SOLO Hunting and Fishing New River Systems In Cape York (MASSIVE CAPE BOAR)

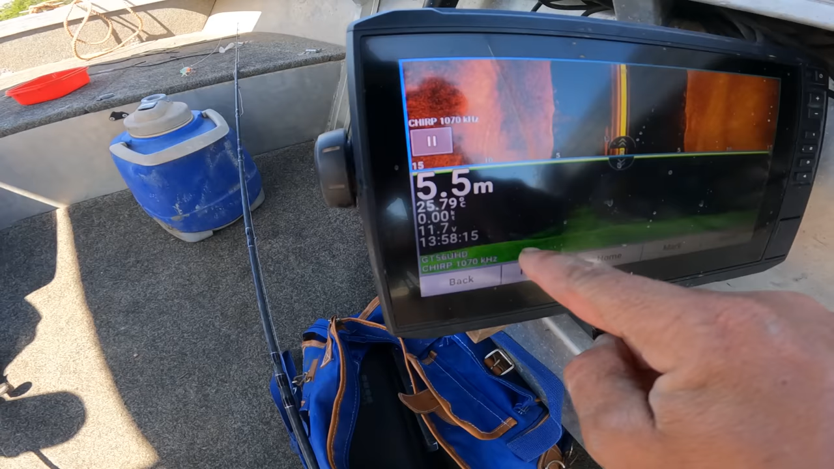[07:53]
On screen: depth 5.5 m, water 25.79°C
I think that's probably a finger mark. Barra's sitting low there. But yeah, they're not chewing, they're just...